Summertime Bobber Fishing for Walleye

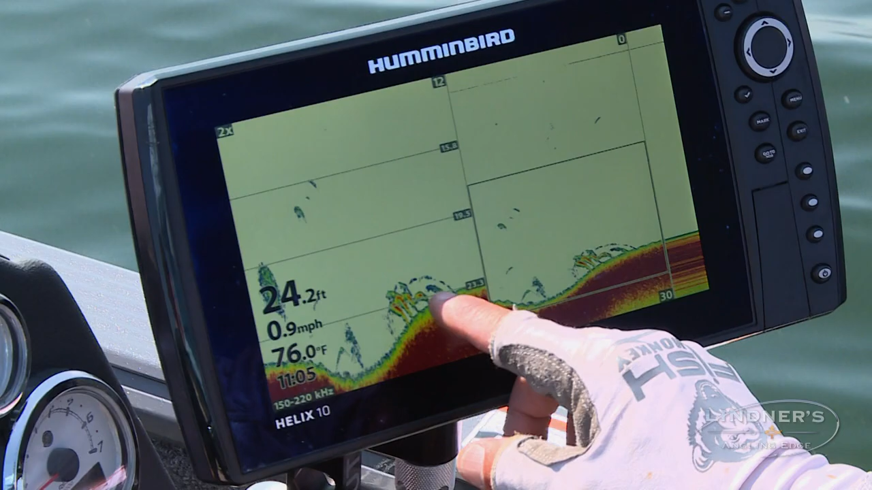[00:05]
On screen: depth 24.2 ft, water 76.0°F, speed 0.9 mph
I mean that's one, two, three, four, five, six. Six big walleyes are sitting right there.